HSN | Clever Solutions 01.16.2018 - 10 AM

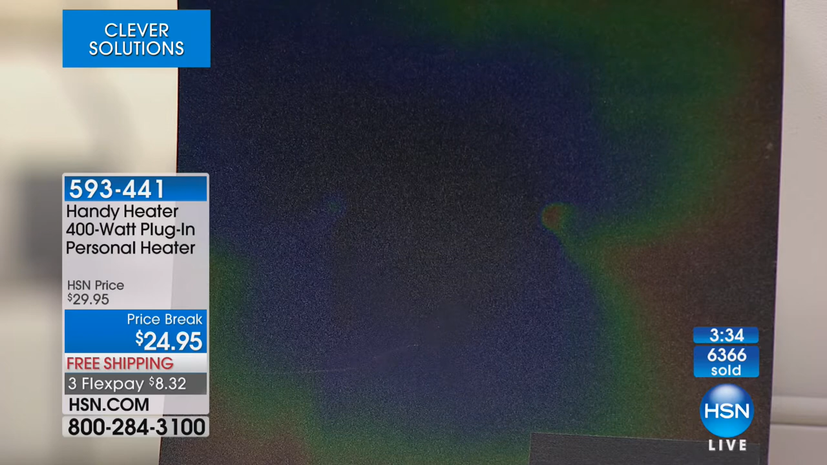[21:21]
Because the fan is hitting that plastic, and the air is being pushed to the outside. So you know when you buy one of these, it's not just going to get warm within six inches of where it is. It's pushing the hot air out into the space in front of it.